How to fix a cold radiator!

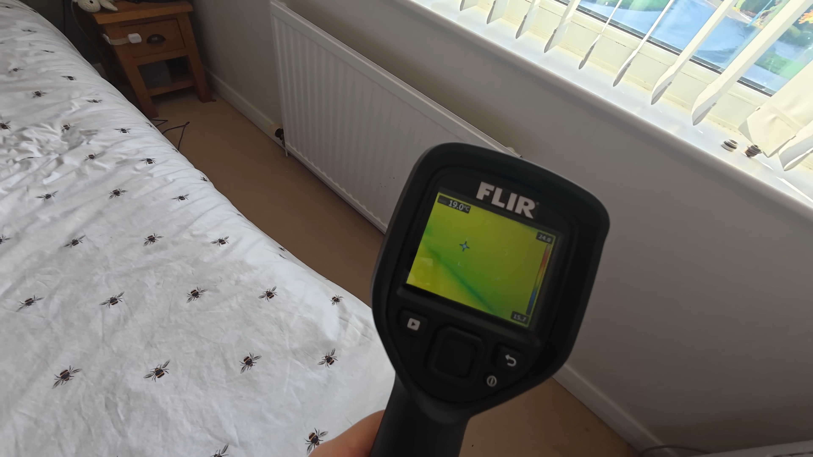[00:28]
cold completely from left to right and if we test other ones on the system we can see that that one's getting lovely and warm.
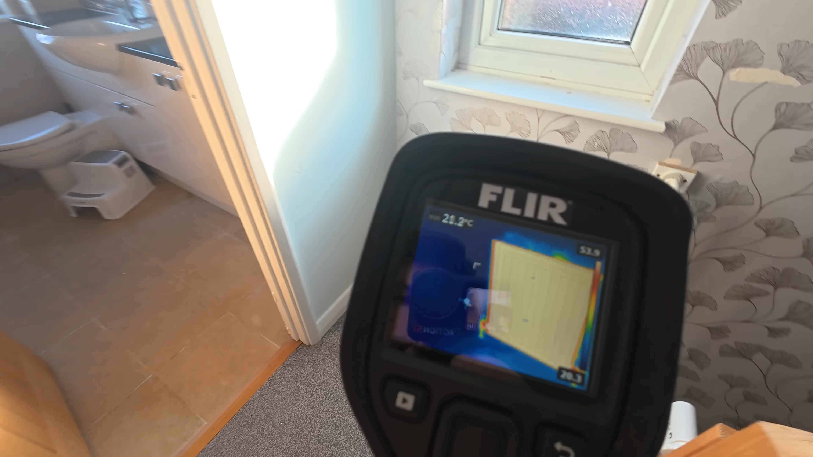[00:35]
On screen: spot 21.2°C
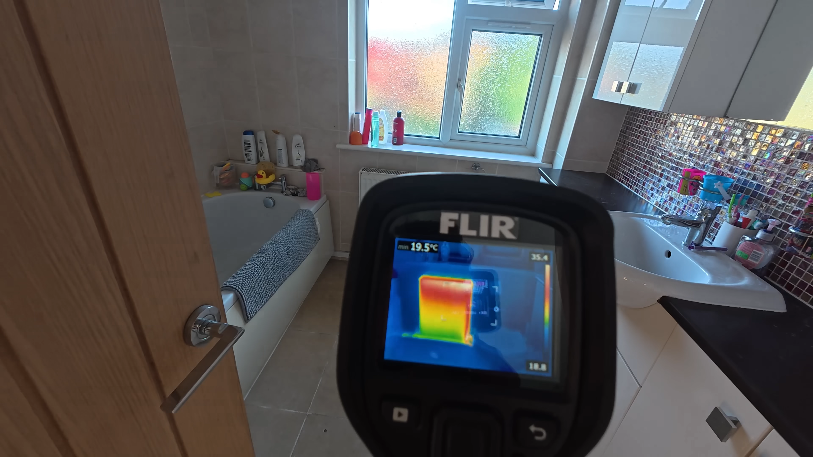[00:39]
On screen: min 19.5°C
Perfect and that one he's struggling a little bit but he's getting
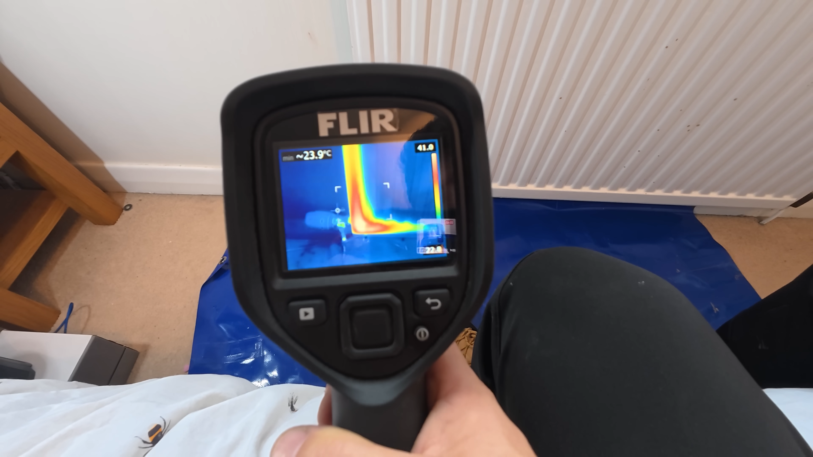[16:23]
On screen: spot 23.9°C
perfect he's going to start creeping all the way across and then making his way up and downwards but look at that just goes to show using one of these cameras can diagnose things as well as see them work
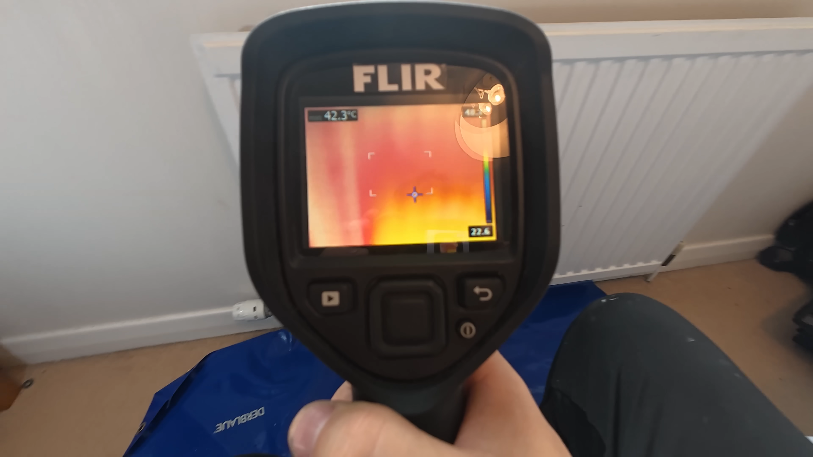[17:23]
lovely all the way across the rad and slowly make his way down to
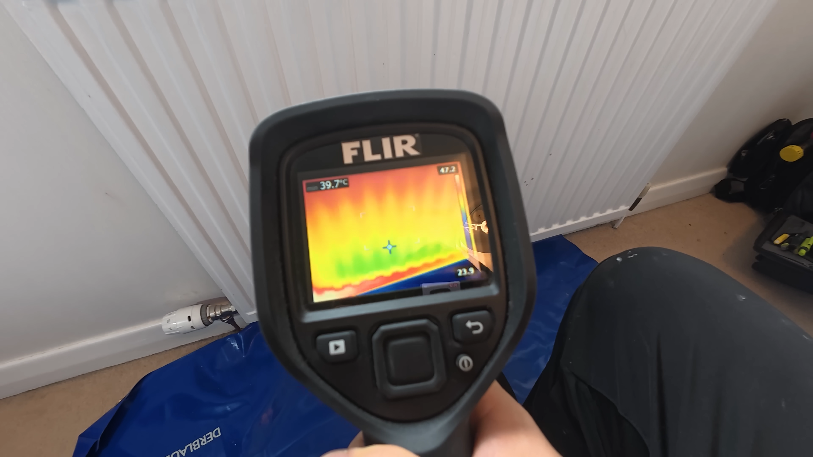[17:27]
On screen: spot 39.7°C
the bottom if you have a cold spot when you're using one of these